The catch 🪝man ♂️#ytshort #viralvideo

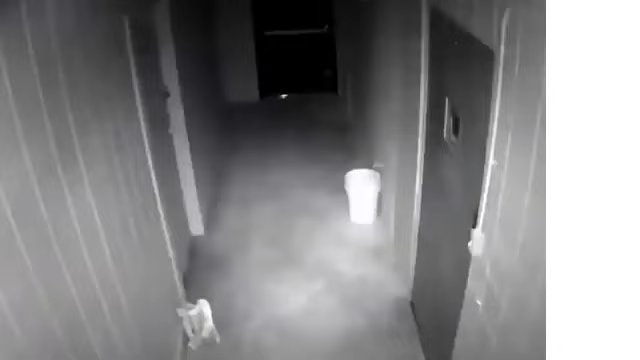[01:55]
دخل هذا اللصو لهذا المكان من الصقف لكن عندما أراد الخروج وجد نفسه محاصراً حتى أتت الشرطة واعتقلته
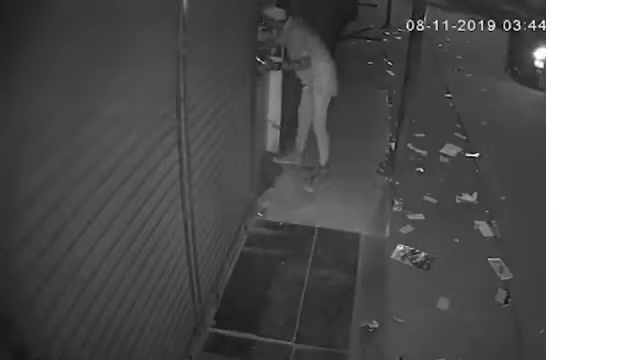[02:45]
قرر هذان اللصان بصرقة محل للهواتف المحمولة لهذا وقف